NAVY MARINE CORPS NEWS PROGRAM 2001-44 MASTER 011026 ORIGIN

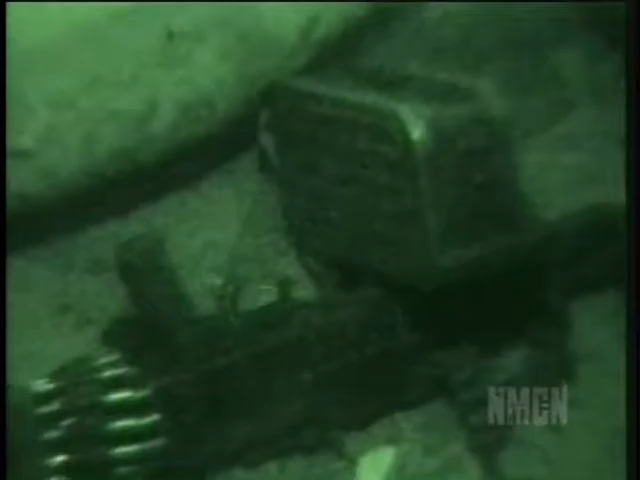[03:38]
Soldiers destroyed those weapons. During a daily press briefing October 23rd, defense officials gave an updated account of the operation.
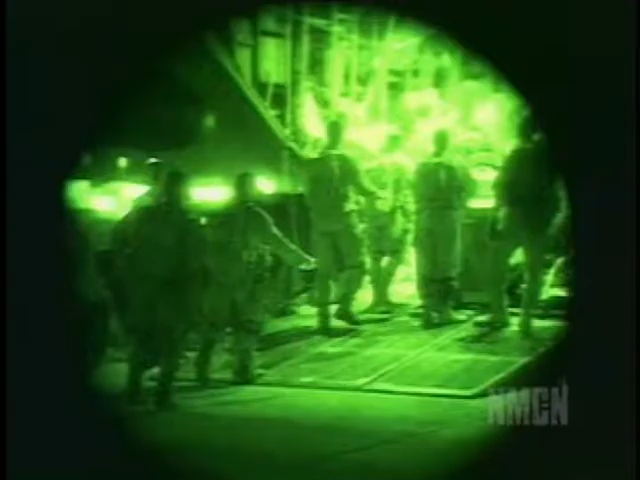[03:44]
I can tell you that we have struck all of the terrorist training camps that we are aware of. We are not going into the cities to attack the cities.
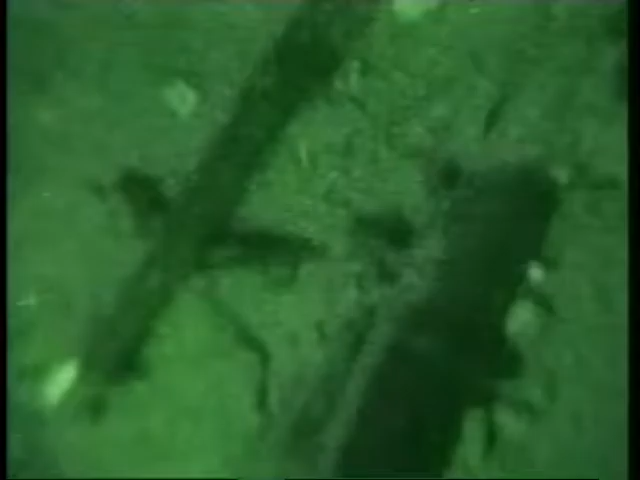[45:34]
which included rocket-propelled grenades, a machine gun, and ammunition.
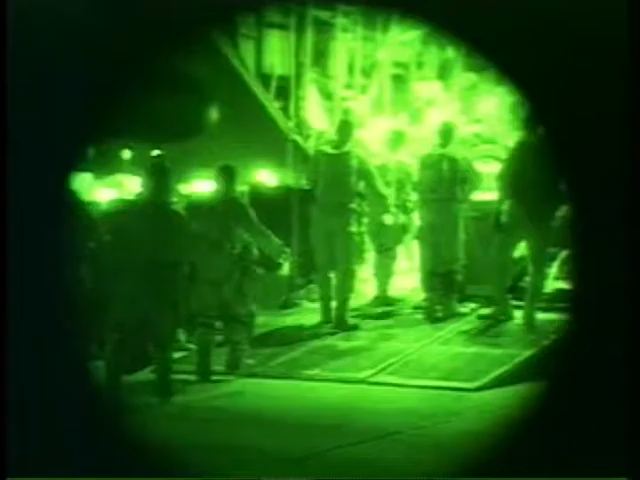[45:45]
I can tell you that we have struck all of the terrorist training camps that we are aware of.